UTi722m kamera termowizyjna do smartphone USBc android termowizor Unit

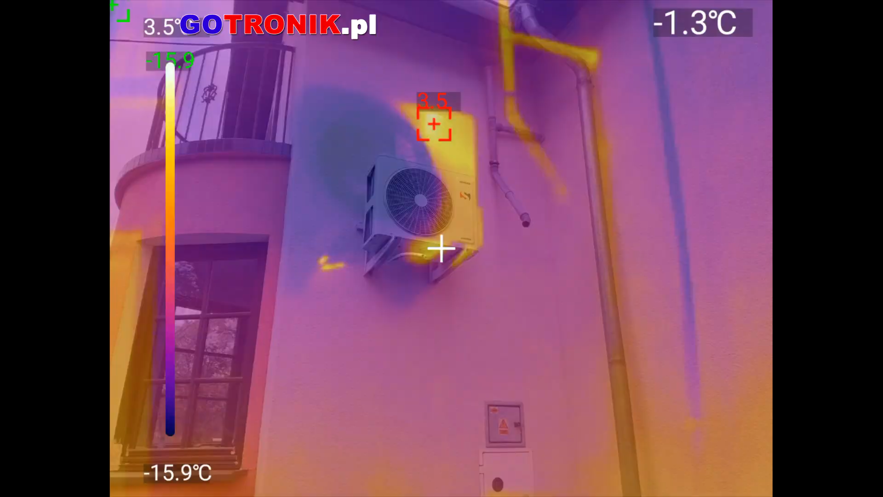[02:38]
On screen: spot -1.3°C, scale bottom -15.9°C
I te rurki też są ciepłe, ponieważ ciepło z domu wychodzi przez te rurki.
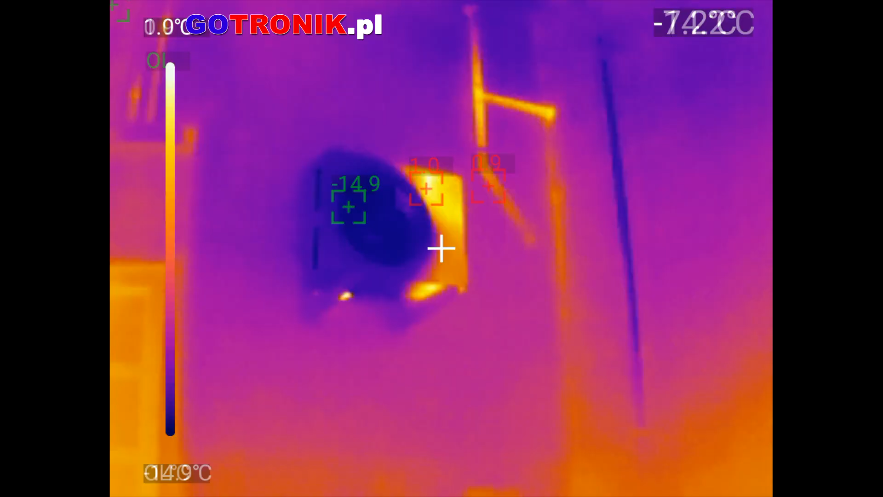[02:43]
I one są cieplejsze od powierzchni otaczającej. Tutaj próbuje się teraz doregulować soczewką. I widzimy, że ta jednostka zewnętrzna ma zróżnicowane barwy.
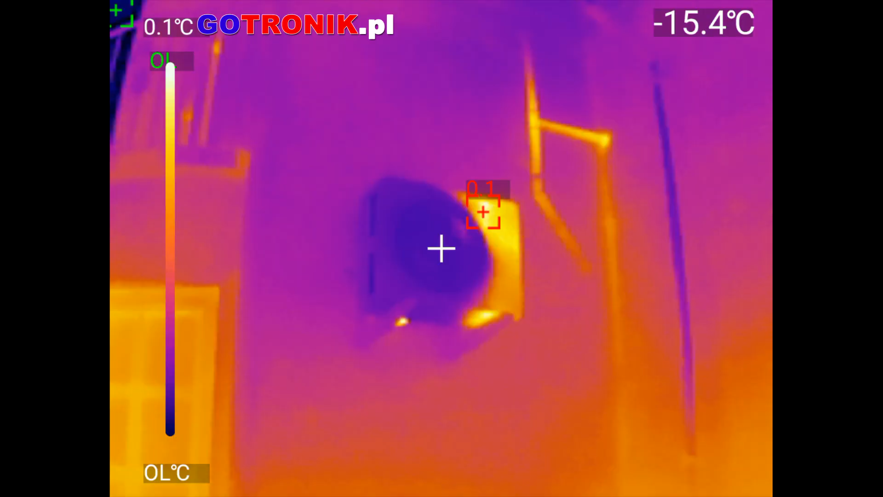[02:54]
On screen: spot -15.4°C
Bardziej po lewej jest to ciepło, znaczy nie tam jest chłodniejsza barwa, ponieważ to ciepło po prawej stronie klimatyzatora jest przekazywane do środka.
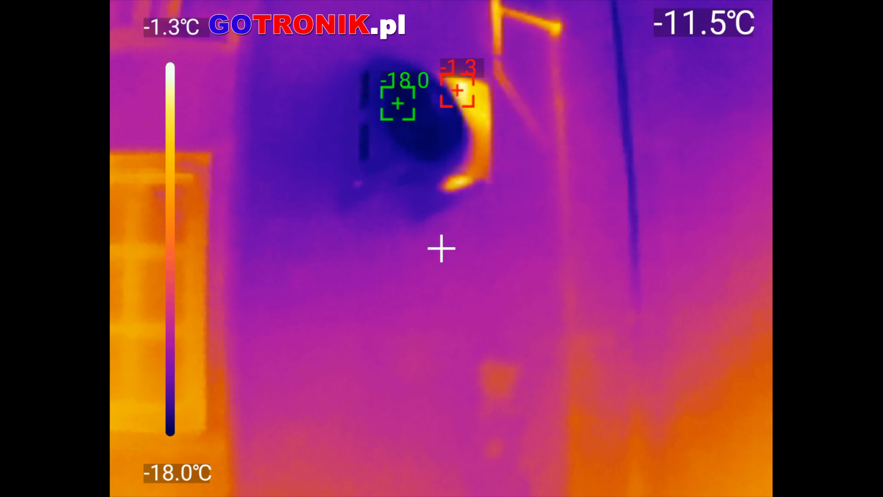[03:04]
On screen: spot -11.5°C, scale top -1.3°C, scale bottom -18.0°C
Teraz troszeczkę oddalam się od budynku.
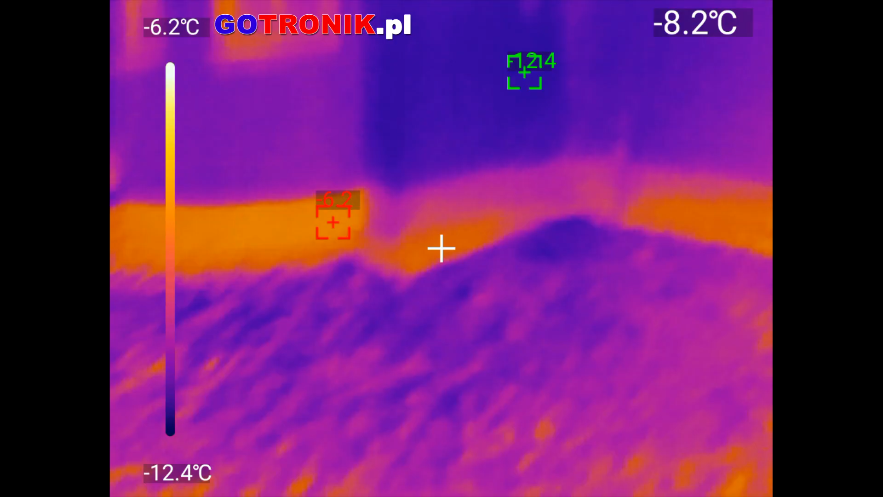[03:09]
On screen: spot -8.2°C, scale top -6.2°C, scale bottom -12.4°C
Przebitka wideo. I widzimy, że tutaj okna są to elementy, które właśnie przepuszczają to ciepło na zewnątrz.
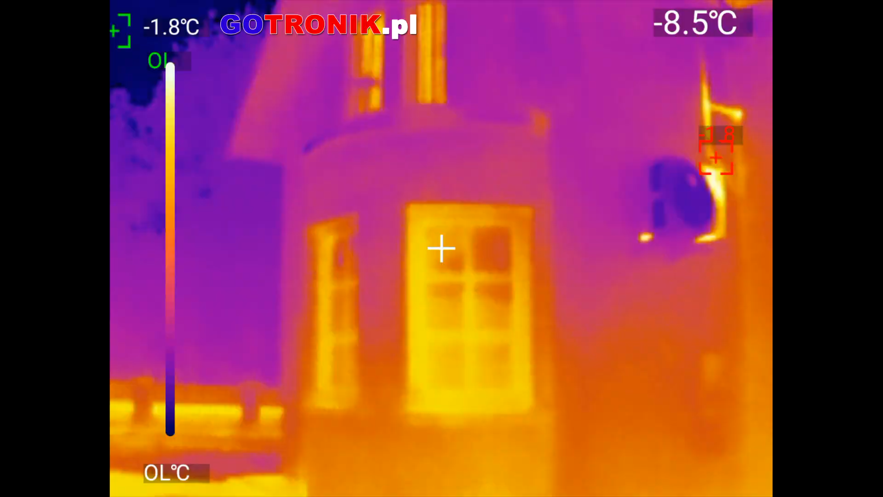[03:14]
I one widać, że są jaśniejszej barwy. Tak samo też dach tutaj na elewacji.
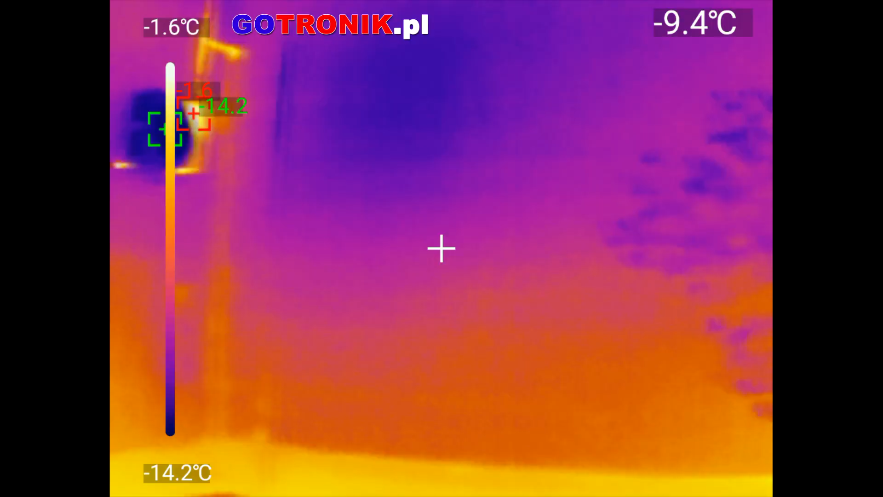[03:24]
On screen: scale top -1.6°C, scale bottom -14.2°C
I rzut teraz na otaczający nas ogród.
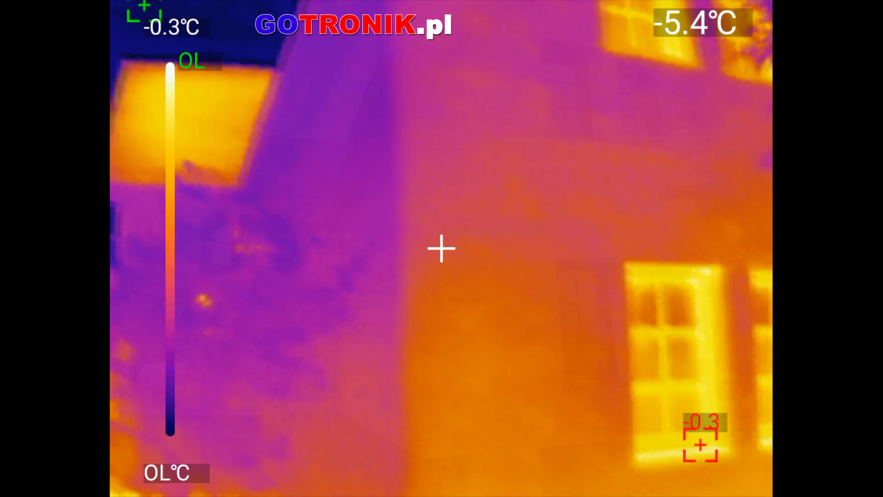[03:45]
Widzą Państwo, że one mają jaśniejszą barwę, a więc to są te powierzchnie, które ucieka nam ciepło z domu.
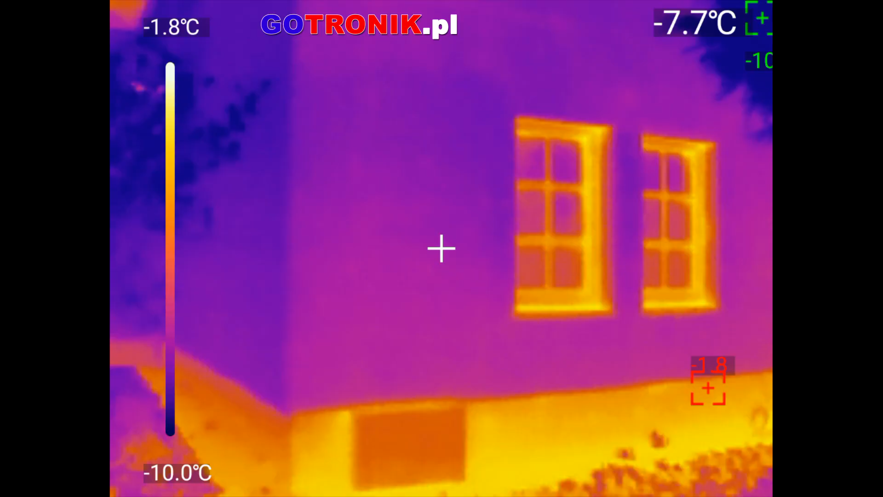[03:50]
On screen: spot -7.7°C, scale top -1.8°C, scale bottom -10.0°C
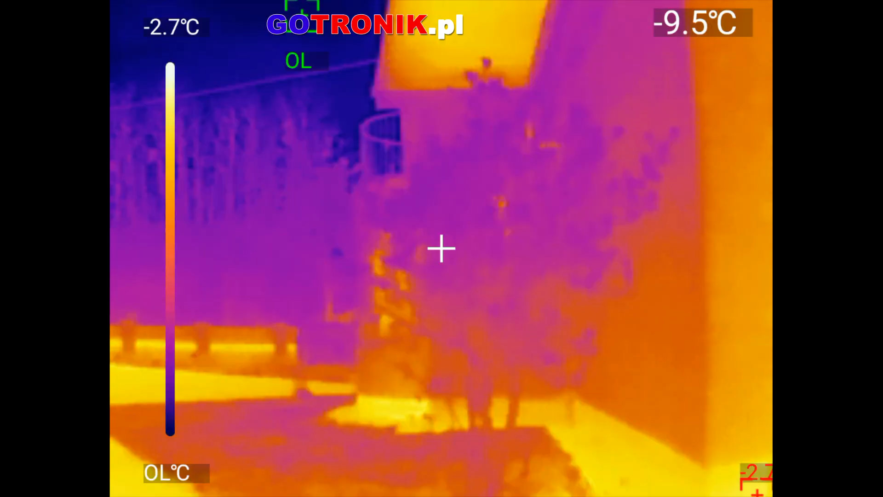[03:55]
On screen: scale top -2.7°C
Ok, teraz zobaczymy inne barwy, jakie oferuje to oprogramowanie kamery UTI 722M.
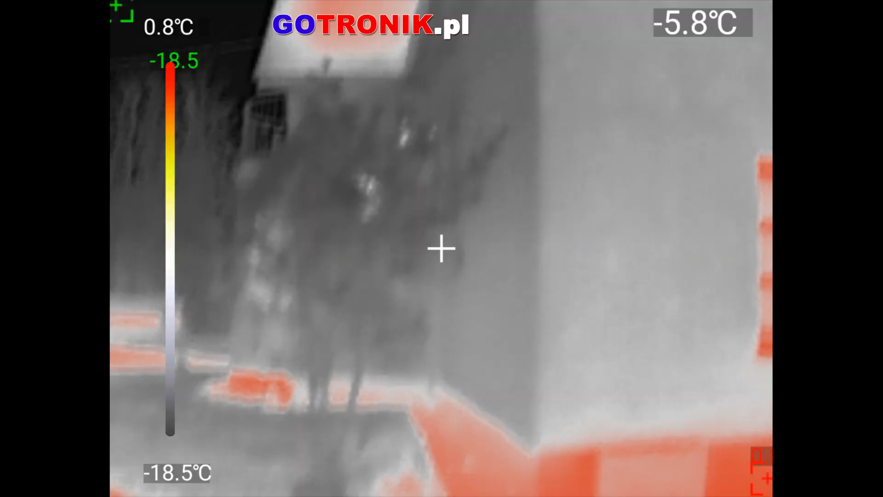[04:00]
On screen: spot -5.8°C, scale bottom -18.5°C
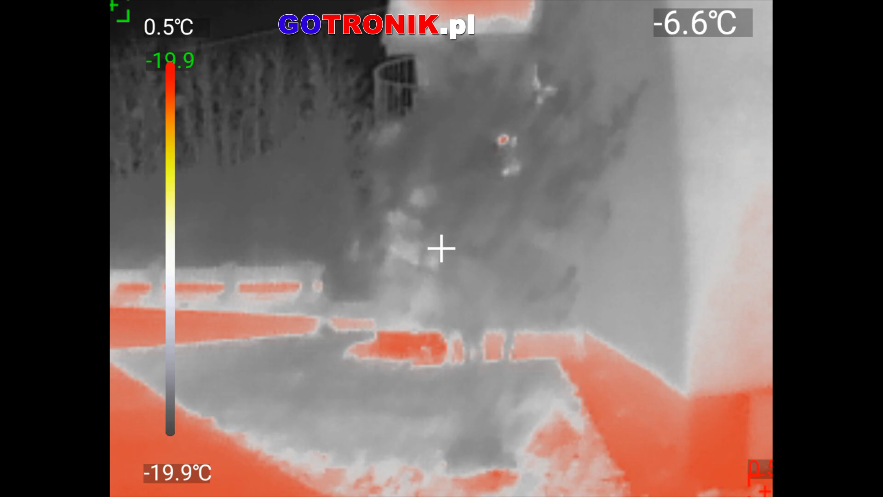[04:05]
On screen: spot -6.6°C, scale top 0.5°C, scale bottom -19.9°C
Bo w różnych zastosowaniach ta zróżnicowana paleta barw może lepiej odwzorowywać różnicę temperatur.